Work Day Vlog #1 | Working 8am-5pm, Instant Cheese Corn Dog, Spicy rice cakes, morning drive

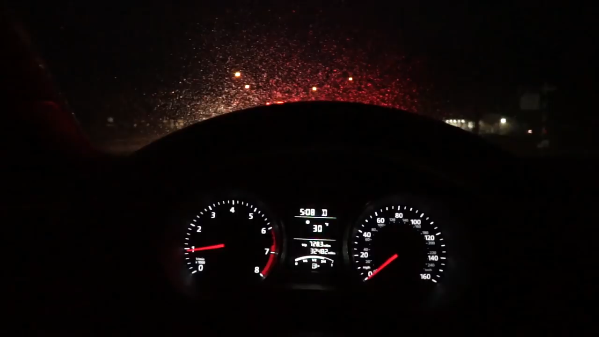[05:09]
It seems like there will be traffic, which I was hoping there weren't gonna be.
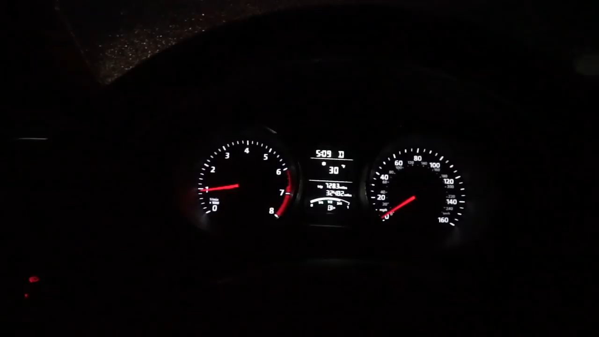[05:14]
But it's probably the weather too. It's because it's snowing. Everyone's driving very carefully. Very careful. I don't know.
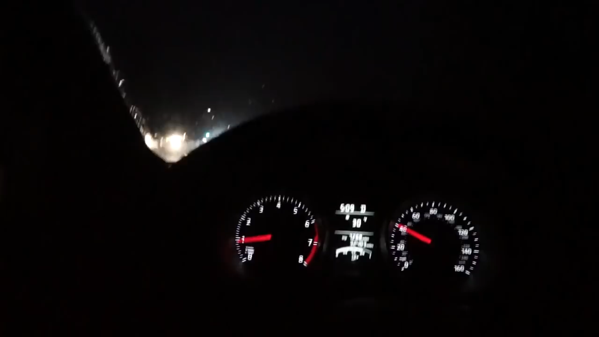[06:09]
Yeah, so I'm going to focus on driving. The weather is getting crappier. But let me tell you, this is the real Chicago weather.
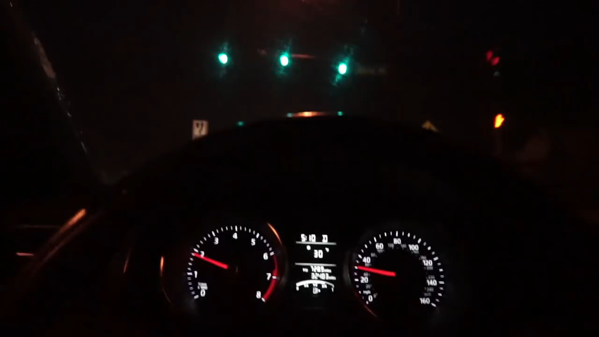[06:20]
So yeah, welcome. As always, look at these terrible traffic.